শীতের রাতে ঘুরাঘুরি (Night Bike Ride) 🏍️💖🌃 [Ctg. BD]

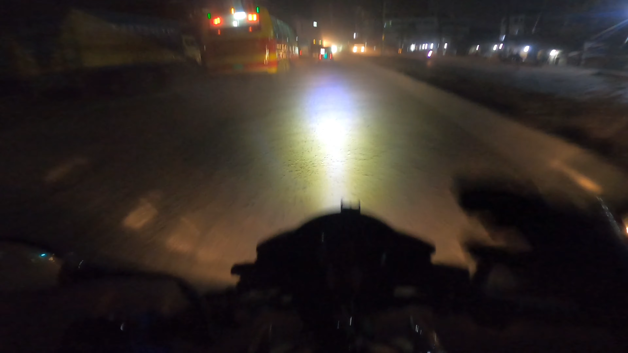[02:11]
আমি এই ফগ লাইটটা নিয়ে আলহামদুলিল্লাহ স্যাটিসফাইড।
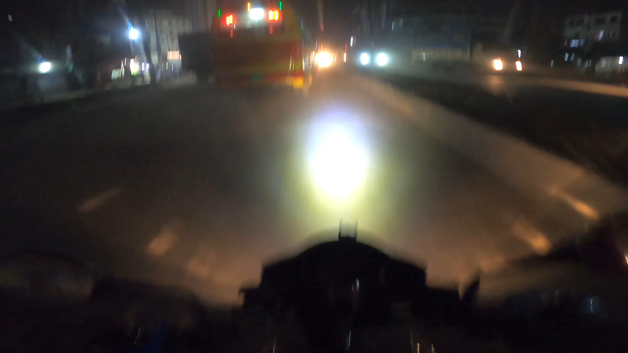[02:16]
মেইন লাইটের তুলনায় অনেক আলো, এটা এত বেশি দামি না।
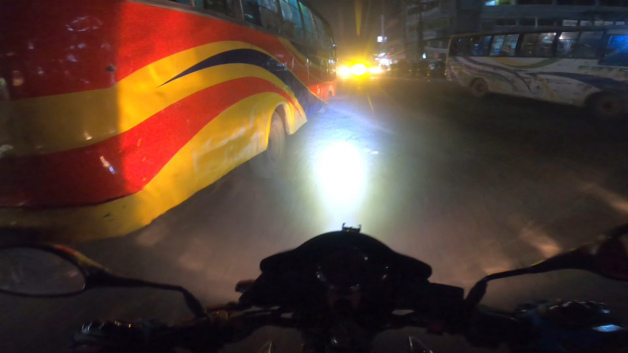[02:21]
এখানে আবার স্পেশাল চেকপোস্ট বসানো হয়েছে।
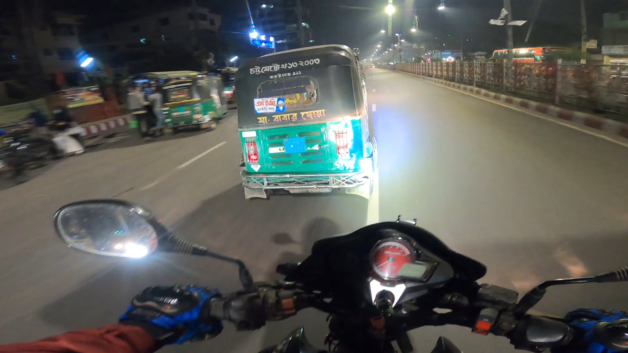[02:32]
এই যে এটা ঢুকে গেলাম, আগ্রাবাদ এক্সেস রোড। ওয়াও, দেখছেন হঠাৎ করে গাড়ি চলে আসে। এই ল্যাম্প পোস্টগুলো থাকাতে সুন্দর দেখা যায়।
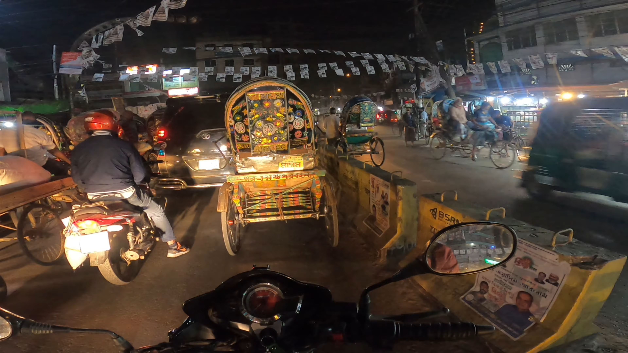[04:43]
এটা কিসের সাউন্ড হলো এত জোরে? সাউন্ড ধপ করে বুক কাঁপে উঠছে। এটা হলো চৌমুহনির মোড়।
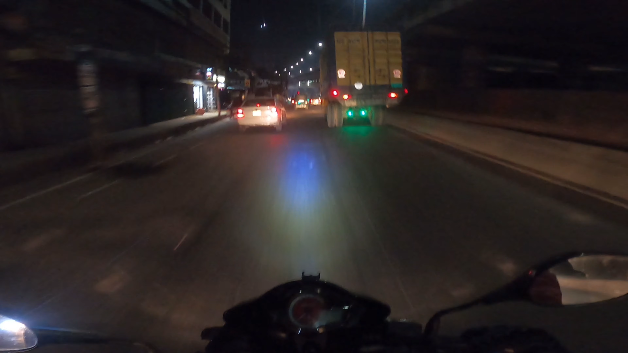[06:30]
ওহ লরি, তাহলে আমি একটু ওয়েট করি লরিটা যাক, একটা সৌন্দর্যের ব্যাপার সবার আছে না।
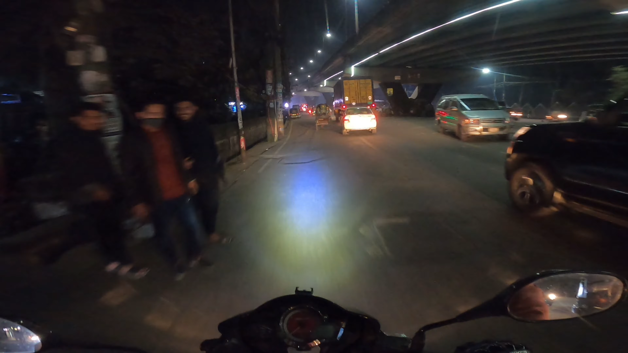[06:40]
এই দেখেন ফ্লাইওভারের নিচে দিয়ে কত সুন্দর।
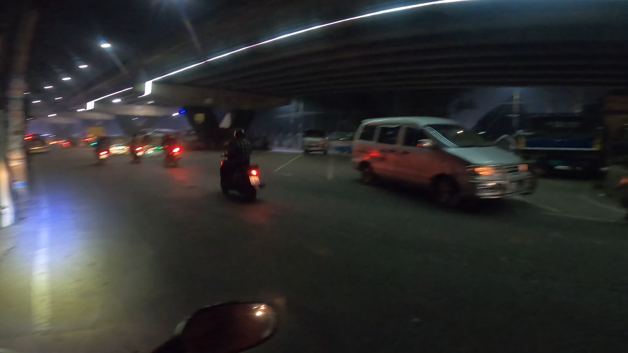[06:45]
এটা হলো KSRM, এটাও KSRM, এটা হলো ওয়াশার মোড়, প্রিমিয়ার ইউনিভার্সিটি।
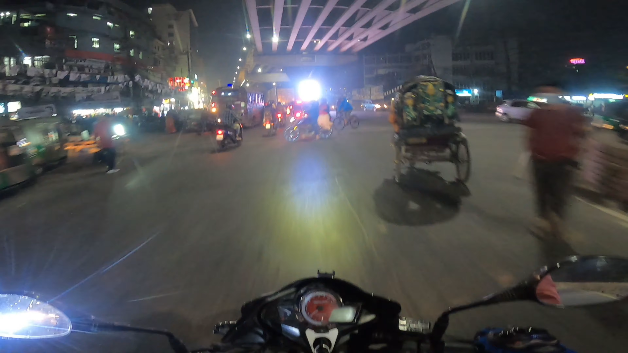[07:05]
অনেক সুন্দর একটা বড় টিভি লাগাই দিছে, খুব ভালো।
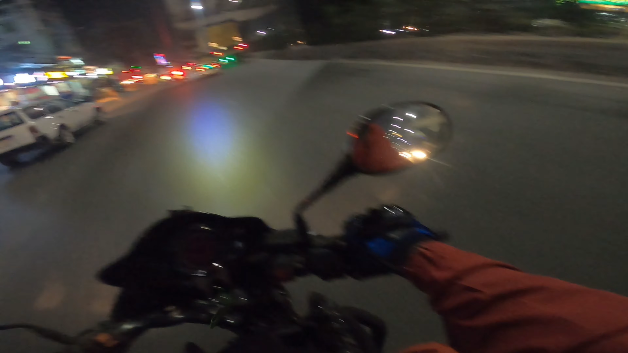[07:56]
পিজা হাট ইরি, এটা হলো জিএসএর মোড়, প্রচুর মানুষজন পার হয় এখান দিয়ে।
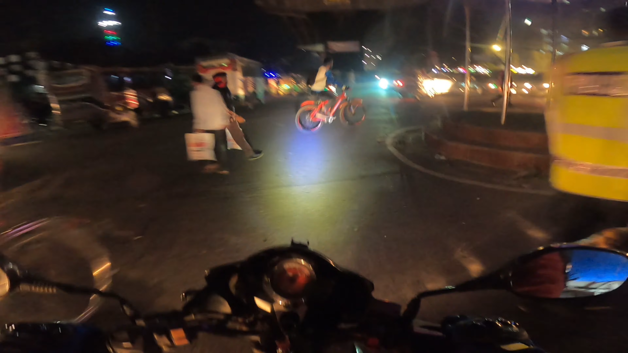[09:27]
এখানে তো অনেক মানুষের ভিড় দেখা যাচ্ছে, এখানে একদিন আসতে হবে।
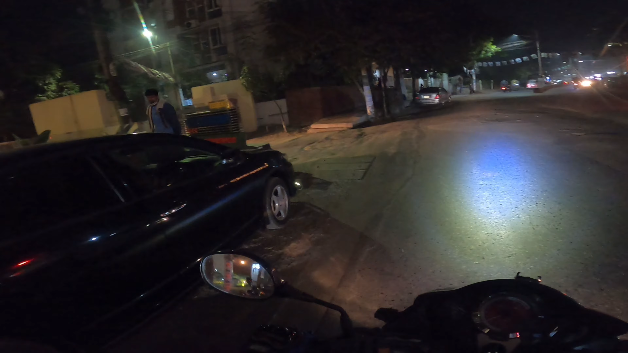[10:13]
আচ্ছা ভিআইপি প্লাগ স্ট্যান্ড আছে সামনে, অবশ্যই এটা ভিআইপি, দাঁড়াইতে হবে।